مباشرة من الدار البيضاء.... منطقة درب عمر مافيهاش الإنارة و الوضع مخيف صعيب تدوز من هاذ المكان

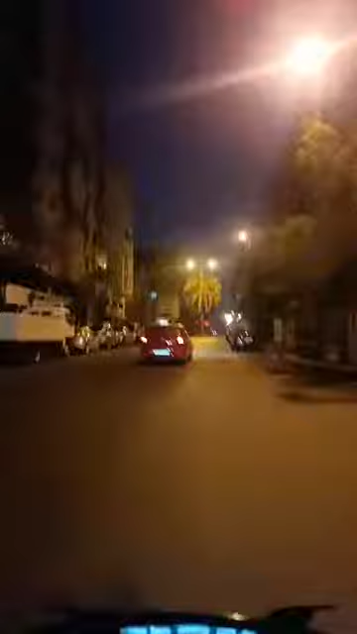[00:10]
اذا مشاهدينا الكرام، انا شفت في مرحبا بكم في هذا البث المباشر بضبط مدينه الدار البيضاء. صراحه غادي ندخل لواحد المنطقه اللي هي منطقه ديال درب عمر. درب عمر ما كاينش اللي ما كيعرفوش، اولا ساحه النصر،
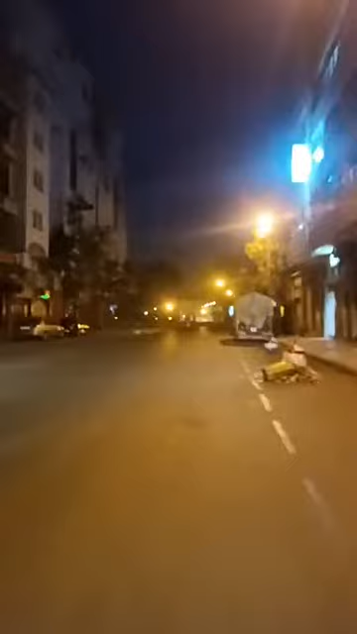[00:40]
يعني كيف ما كتلاحظوا معنا الاناره ما كايناش بتاتا.
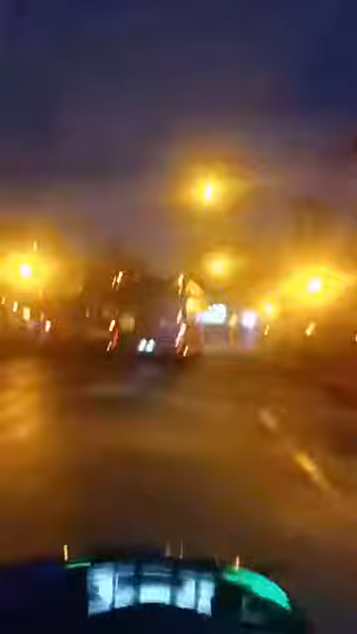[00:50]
شوفوا معنا هذه المنطقه هذه فين دخلت. إنارة ما كايناش.
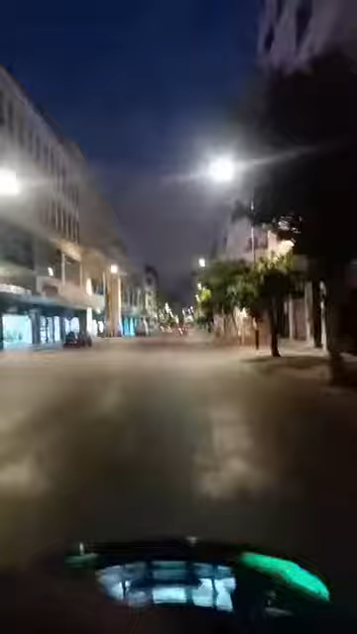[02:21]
هنا مثال شارع الياقوت فيه شويه الضوء، ولكن شوفوا انا غادي ندخل لواحد الزنقه تابعه للمنطقه ديال درب عمر، والله القسم الى مملكه ديال سويسرا في الظلام. غتشوفوها معانا